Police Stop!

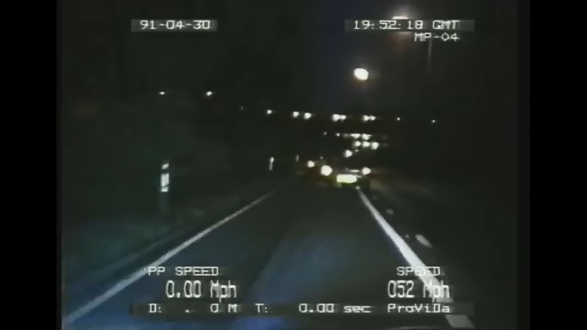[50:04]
Public house in the fisheries, overtaking on the wrong side, double white lines. Just past the fisherman pub, coming up to the traffic lights at the junction with Elstree itself. Go! Just past the panda car coming the opposite way. It's coming up to the traffic lights with a 30 mile an hour speed limit. The lights are changing to red.
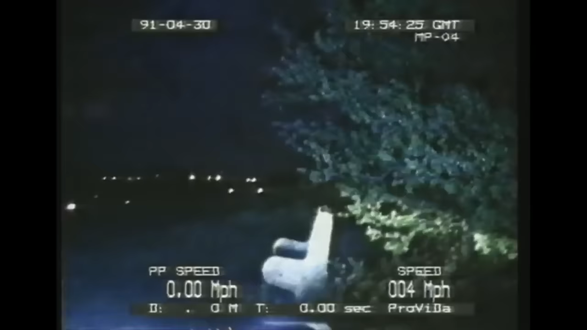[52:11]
Go down there. Yeah, MP from Oscar 729. We've had to abort the chase. He's gone into a field.